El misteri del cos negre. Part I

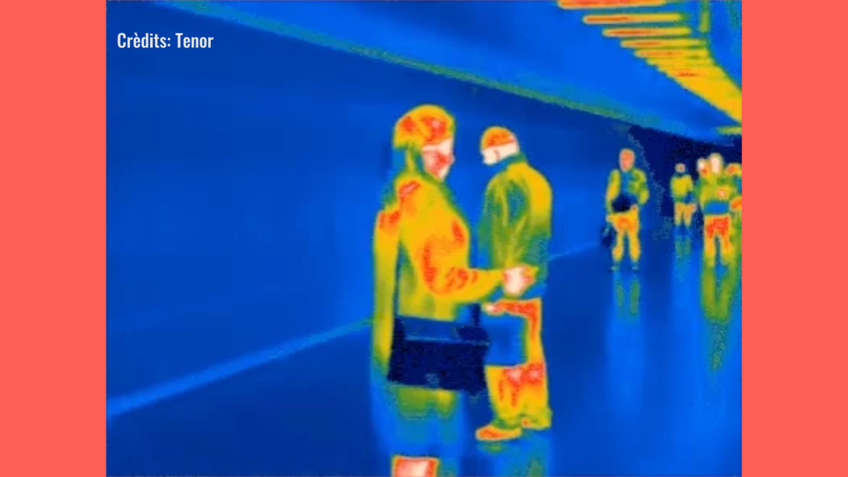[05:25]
Nosaltres també emetem aquesta radiació, però com que som freds, ho fem en la regió d'infraroig i no ho veiem amb els ulls.
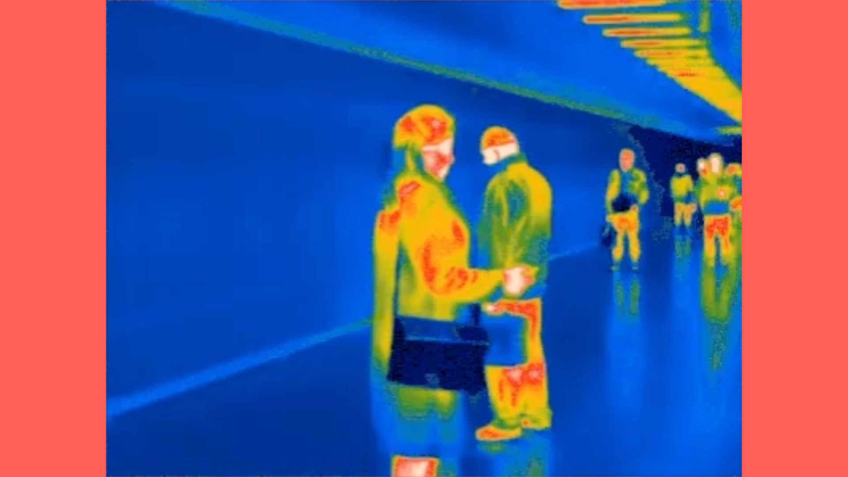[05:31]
Justament així funcionen les ullides de visió nocturna, que detecten la radiació infraroja que surt del nostre cos fins i tot quan és de nit i no hi ha cap llum que el nostre cos pugui reflectir.
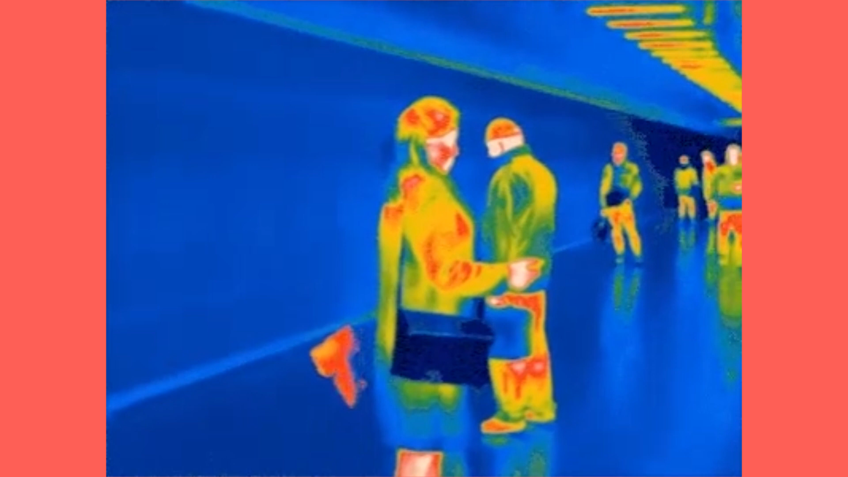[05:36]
És justament aquesta radiació la que és deguda només a que el cos té una certa temperatura i que no té res a veure amb el fet que està reflectint llum,